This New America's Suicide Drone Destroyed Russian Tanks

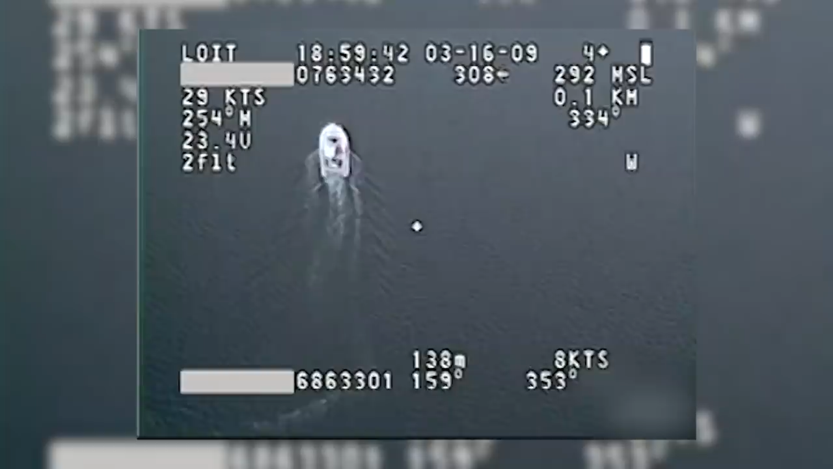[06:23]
at night in any weather on land and in maritime environments the puma's advanced features enable it to provide superior
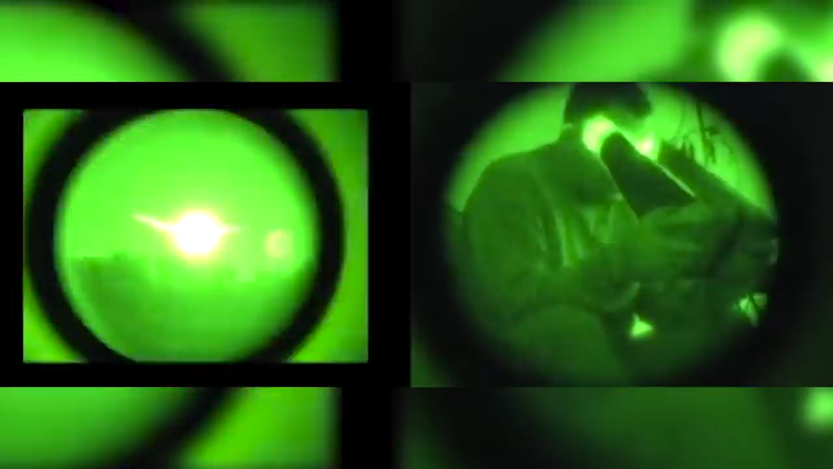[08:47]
its near infrared and long wave infrared imagery and during flight operations the